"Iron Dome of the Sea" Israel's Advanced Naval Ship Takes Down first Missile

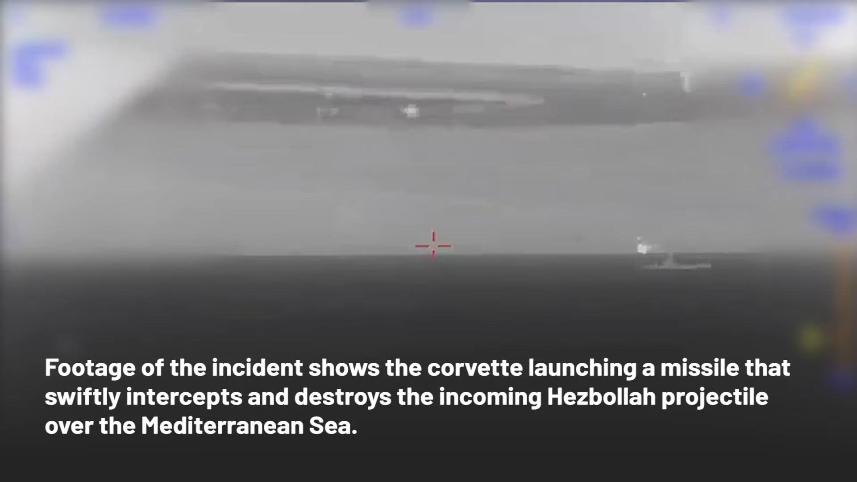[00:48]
Footage of the incident shows the Corvette launching a missile that swiftly intercepts and destroys the incoming Hezbollah projectile over the Mediterranean Sea.
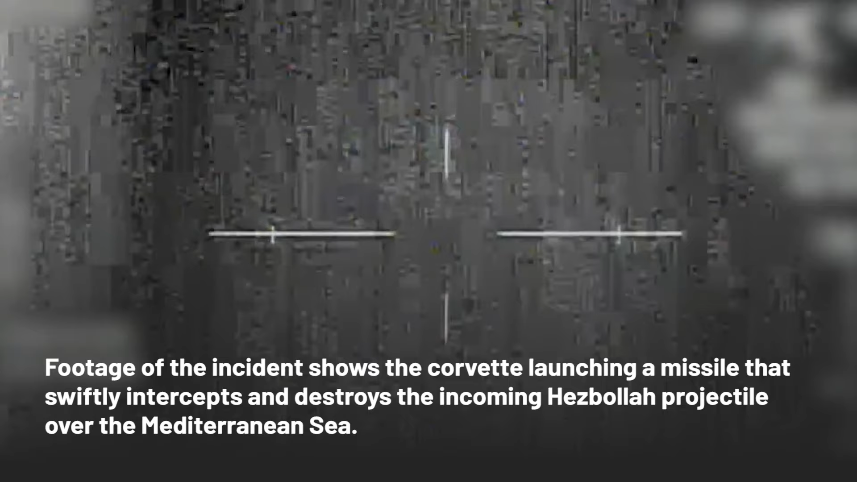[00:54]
The successful engagement underscores the vessel's advanced combat systems and their effectiveness against modern threats.